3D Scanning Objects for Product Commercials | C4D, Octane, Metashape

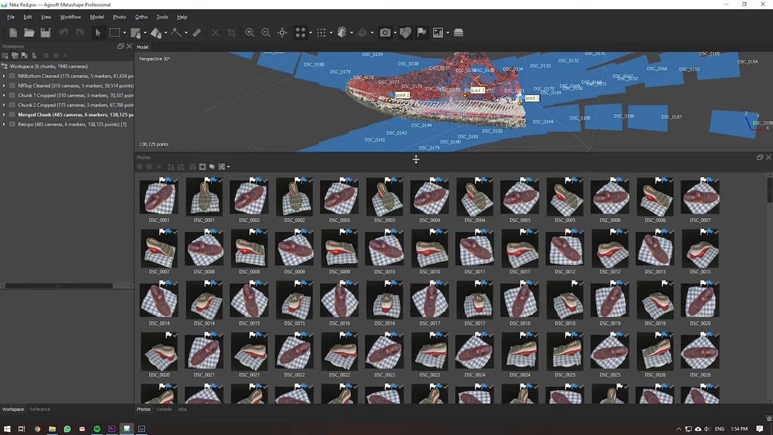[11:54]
all the images that we've got and pretty much we've got like different chunks here so
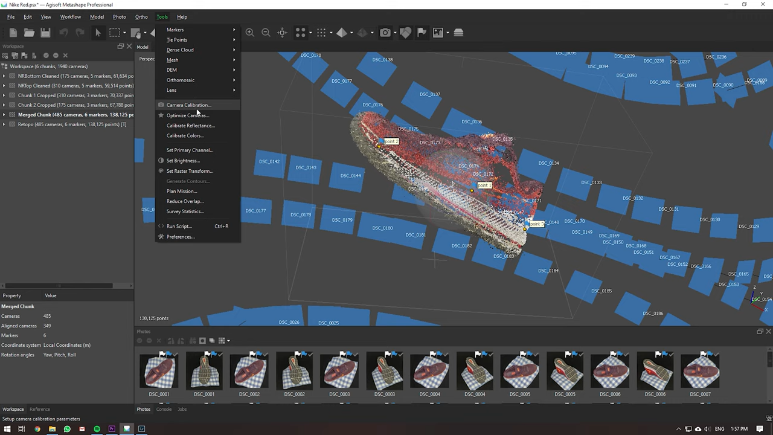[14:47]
your cameras so here you optimize your cameras to positions and your calibration of the cameras so that everything's lined up 100 perfect then
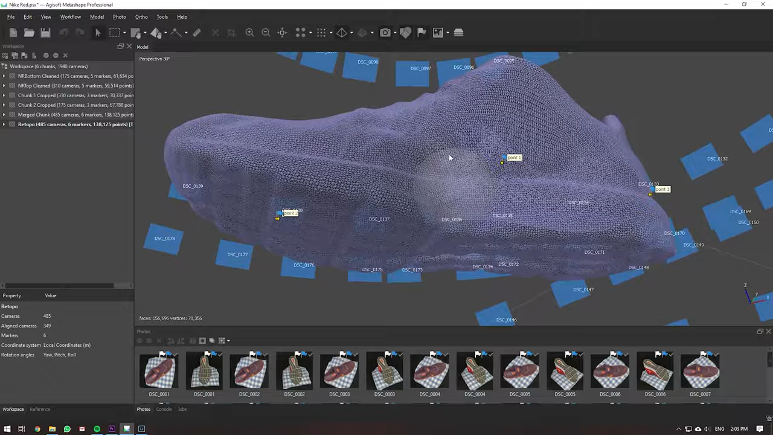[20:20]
are a lot more spaced out and evened out um
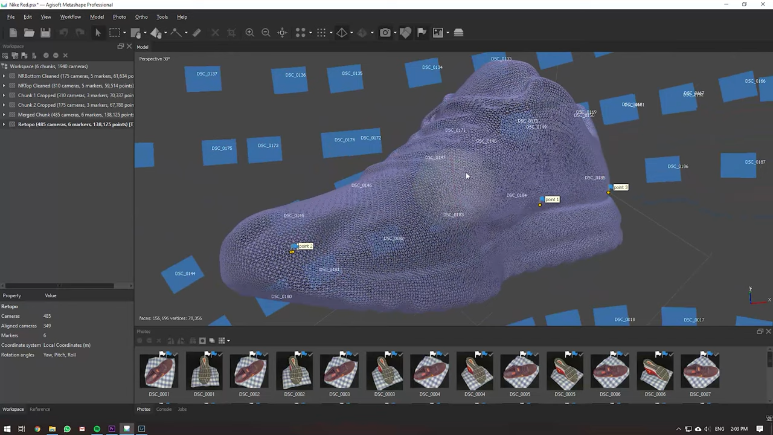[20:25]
even though it's quite dense and it can be reduced a little bit um it